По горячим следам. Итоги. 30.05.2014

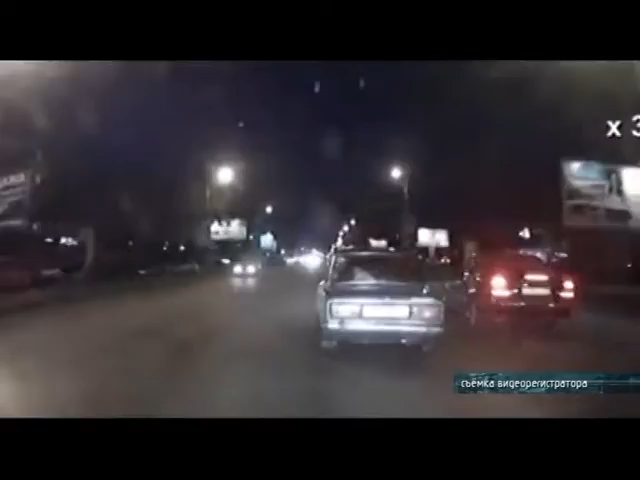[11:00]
Госавтоинспекторы в городке Нефтяников попытались остановить ВАЗ 6-й модели, который ехал ночью без света. Водитель проигнорировал требования и надавил на педаль газа.
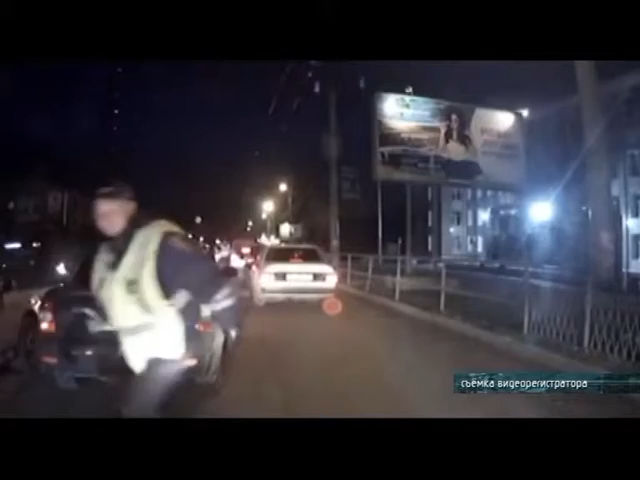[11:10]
К погоне подключилось несколько автомобилей ДПС. Задержать гонщика удалось только на 47-м километре трассы Омск-Тюмень. Водитель пытался убежать, но все-таки оказался в наручниках.
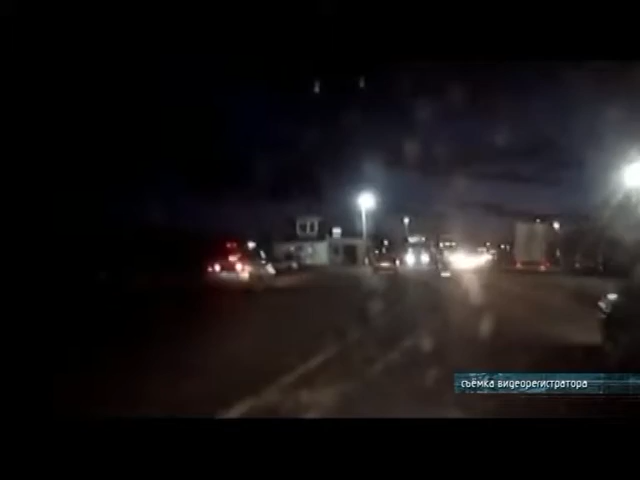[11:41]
Инспекторы составили 7 протоколов о нарушениях, а шестерку отогнали на штрафную стоянку.